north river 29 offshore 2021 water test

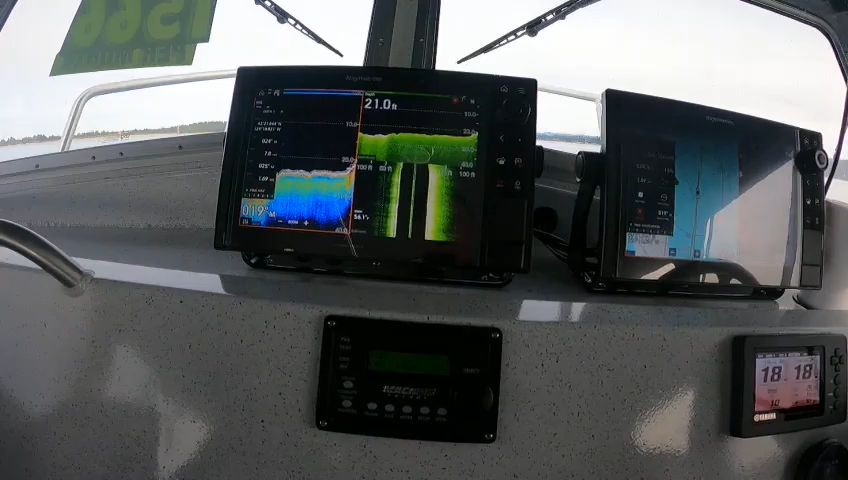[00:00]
On screen: depth 21.0 ft
hey hey hey this is the boat doctor out here in this beautiful boat she's a winner okay if you want your inverter on you just hit this button right here that
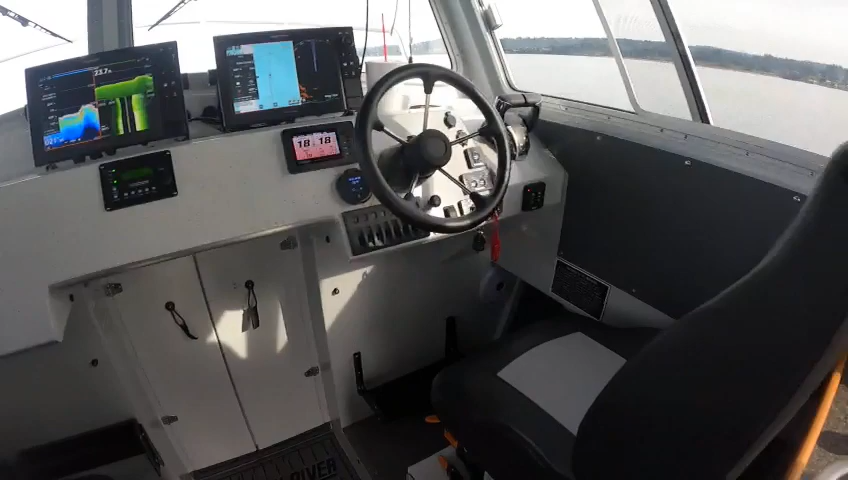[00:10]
turns that on then you turn this one right here to house
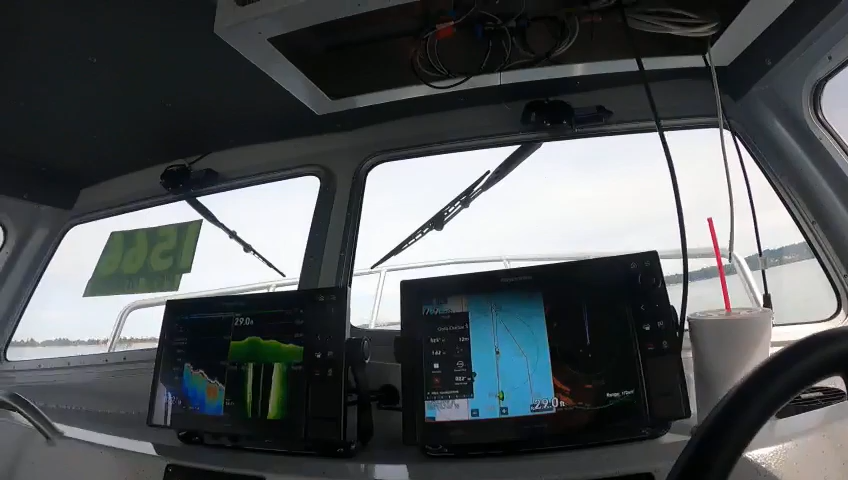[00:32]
on the back controls right now on autopilot we got it set up here to a waypoint no out-of-pocket costs to you so if you were someone and the radar is awesome we're going home
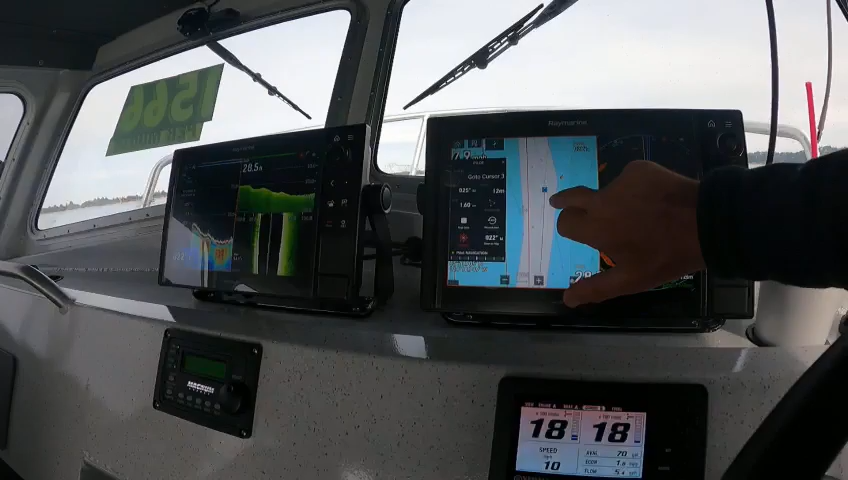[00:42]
right there now we're up there you said how do i get my guy back just hit this one now
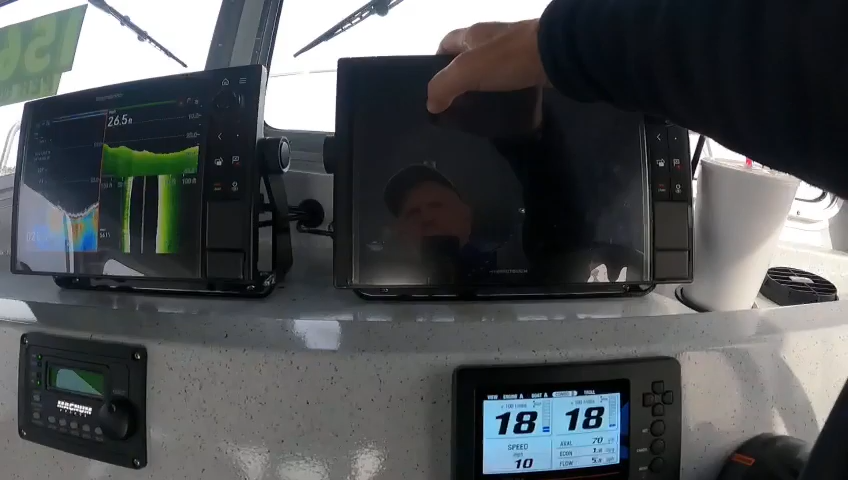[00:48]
On screen: depth 26.5 ft
you don't want this for any pilot control just hit it out of there you can always disengage the pilot
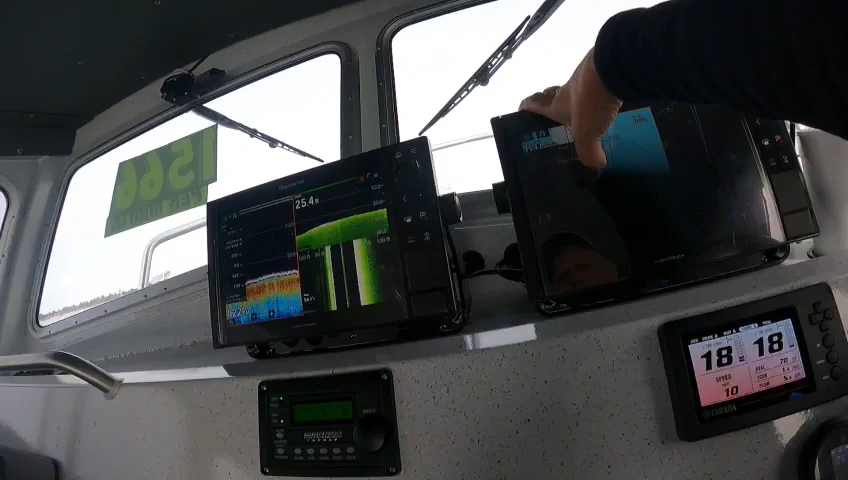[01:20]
go over here and then you can see different tiles like you want audio so we're giving you the audio you can adjust that down go to a different station
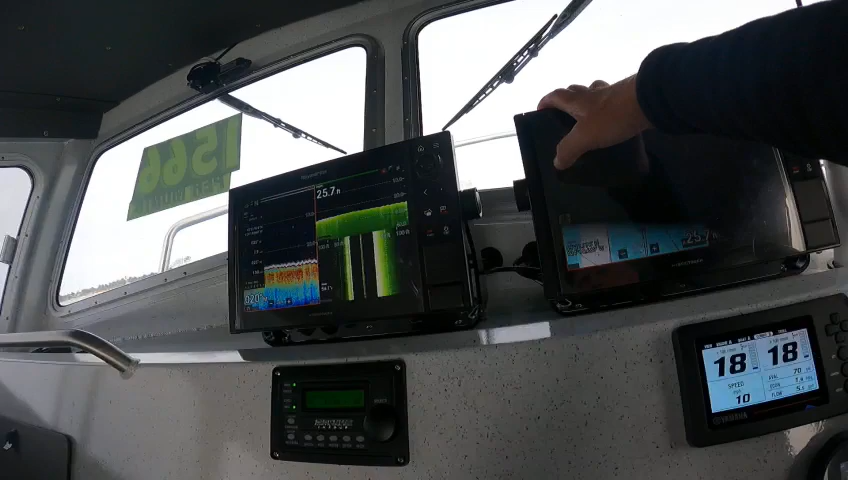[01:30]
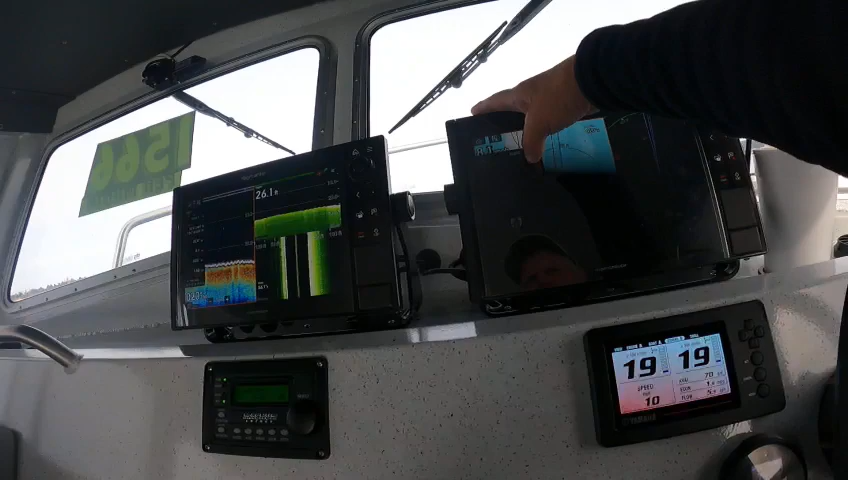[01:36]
and then you can hit like i think here and it'll go manual and then you can get into
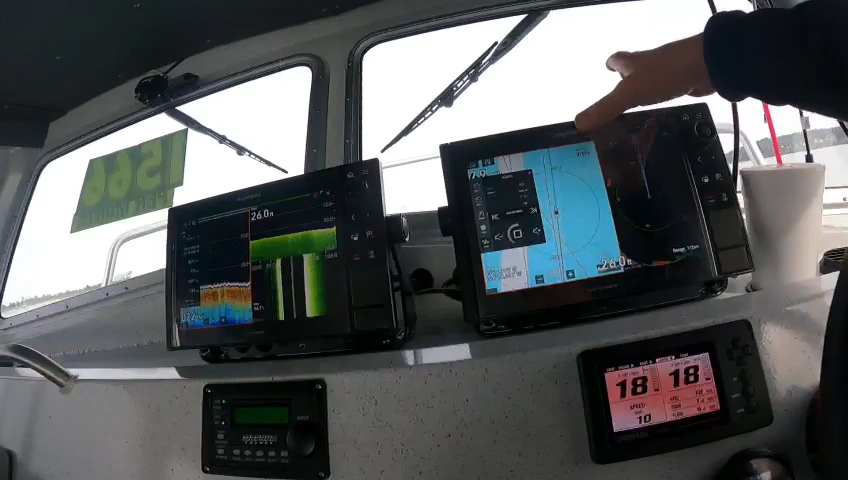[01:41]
that full screen too these things got a lot like say i got radar here i got radar overlay here
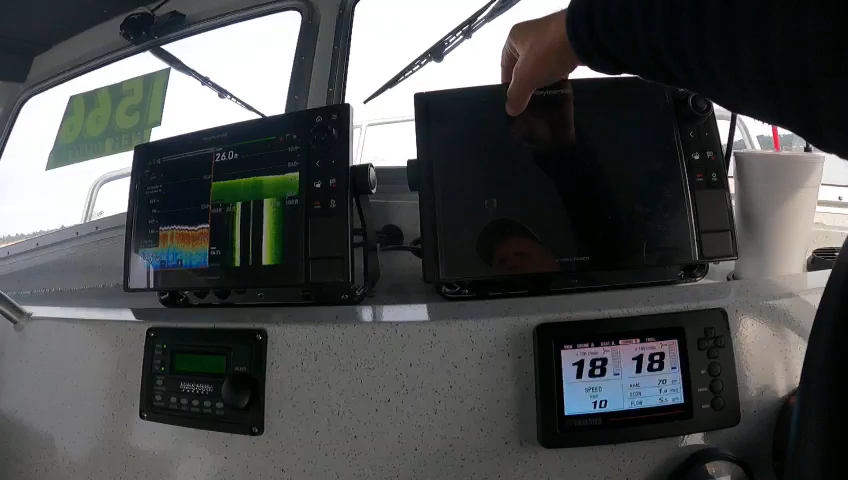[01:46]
make sure if i'm a guy
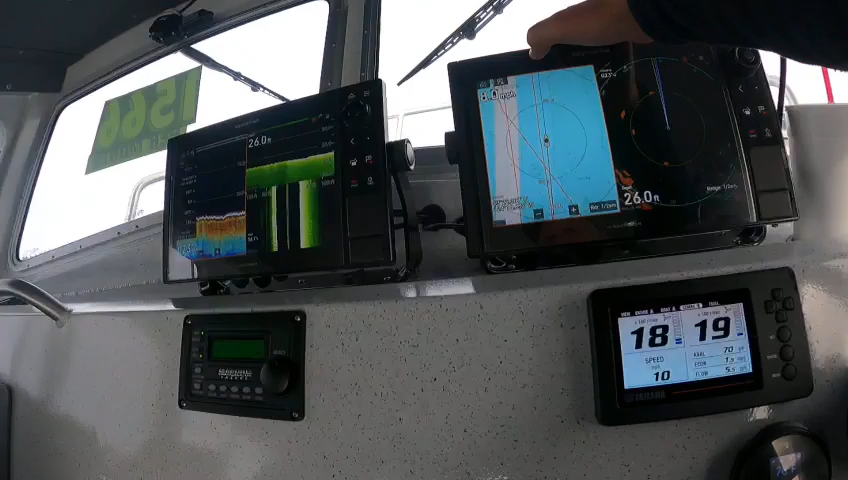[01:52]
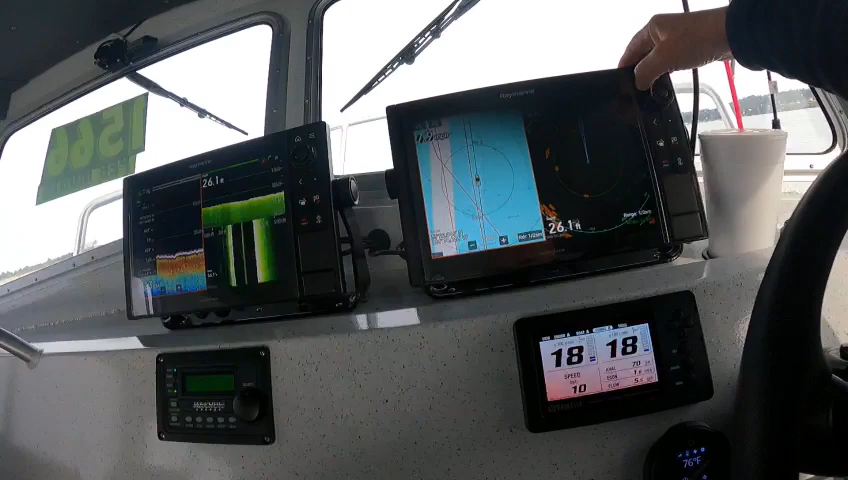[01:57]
quarter of a mile so then you hit this button right here you go to settings you go to layers
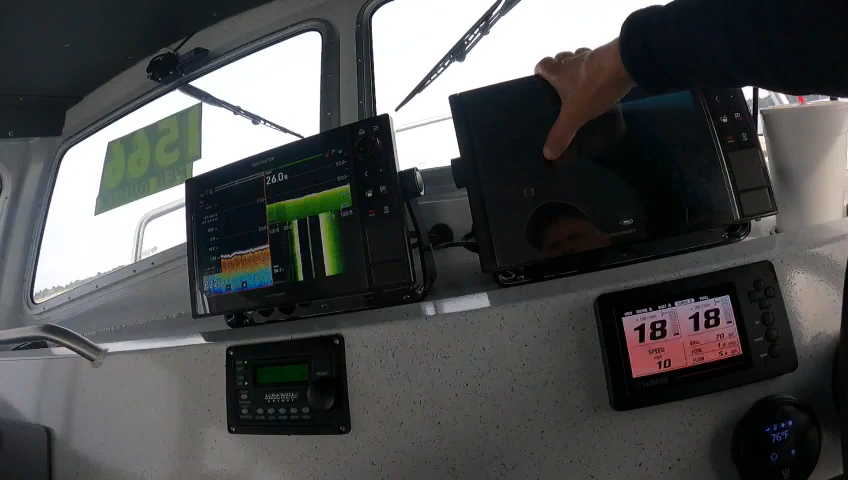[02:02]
you have radar ring yep it's on there's a little price with the best warranty in
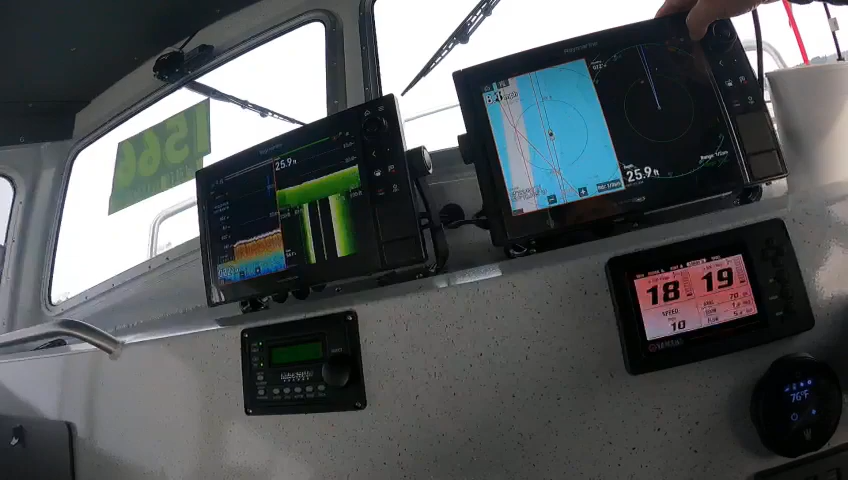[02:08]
On screen: depth 25.9 ft
the industry if they're way out there they're not where we need them to be we got it like a half nine loud
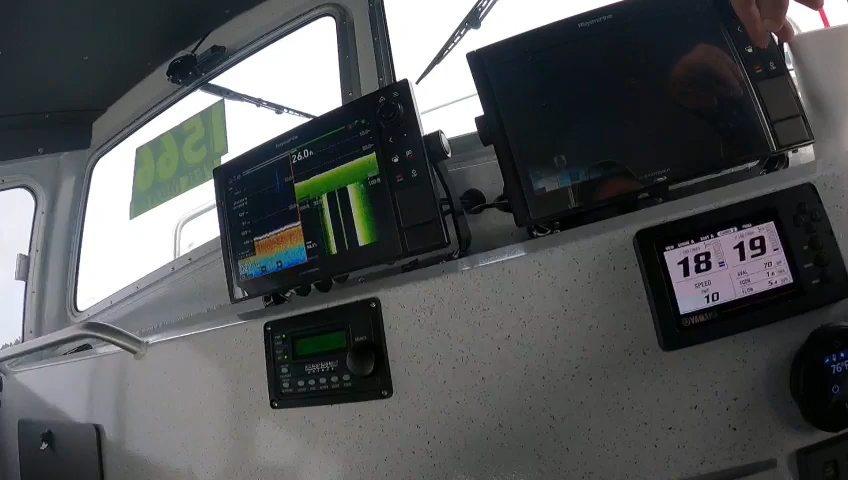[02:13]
we got the gain set down on here so if you go into like here here then
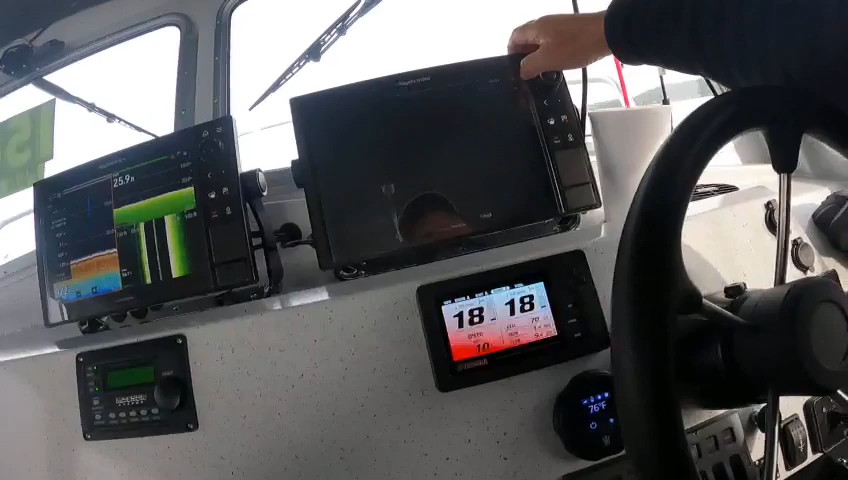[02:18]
you can start going into your adjustments like into your gains you see
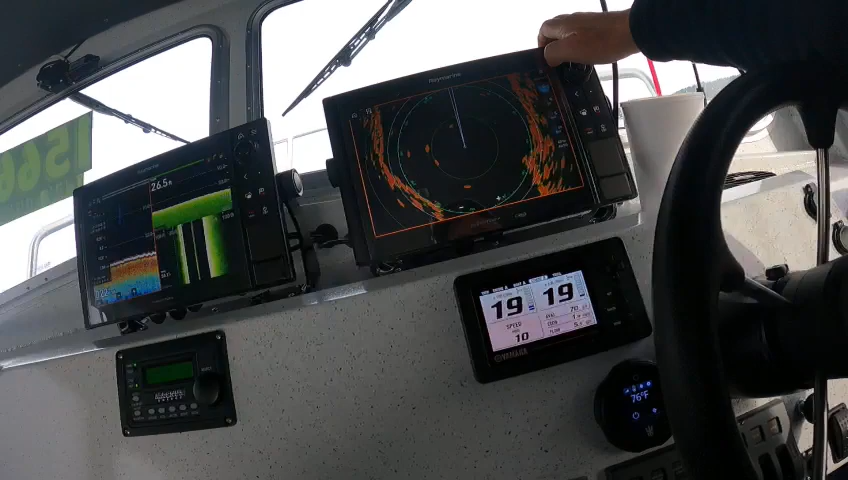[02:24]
so i like it where it's at that's why i'm gonna leave it
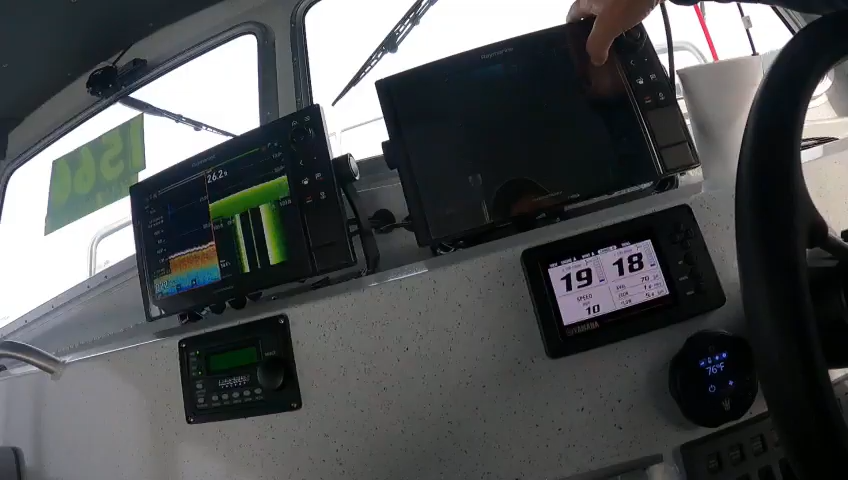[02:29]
you got a buoy coming up right there got a buoy coming up right over there